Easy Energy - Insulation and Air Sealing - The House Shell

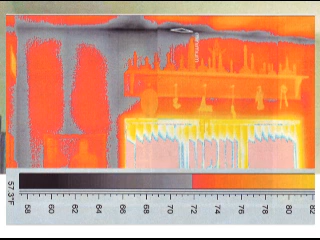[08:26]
These walls have insulation, but the gray areas show us where the insulation was installed badly and is still letting heat escape the house.
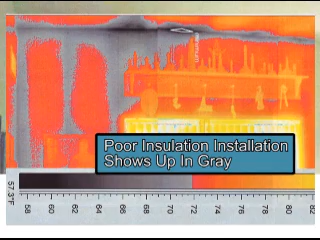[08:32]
For the walls, we can only work with the space that we've got, which will usually give us R13 or less.